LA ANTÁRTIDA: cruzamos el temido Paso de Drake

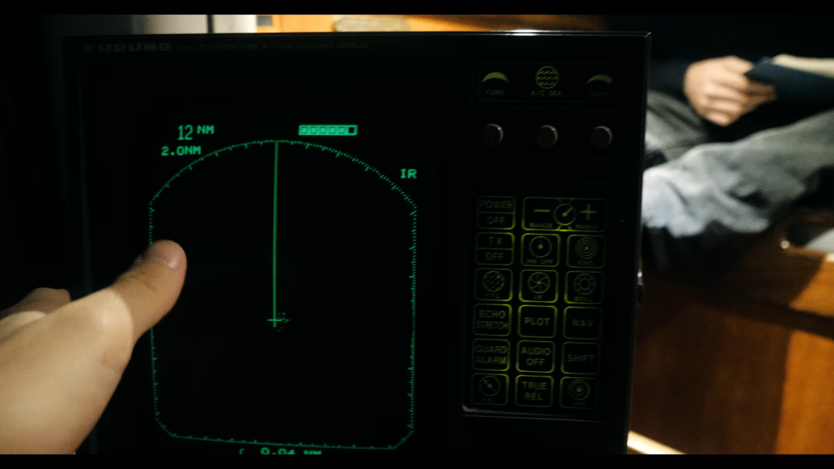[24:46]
O sea, en sí... Claro. Estamos en el culo del mundo, pues es lo que tiene, por aquí no hay mucho barco.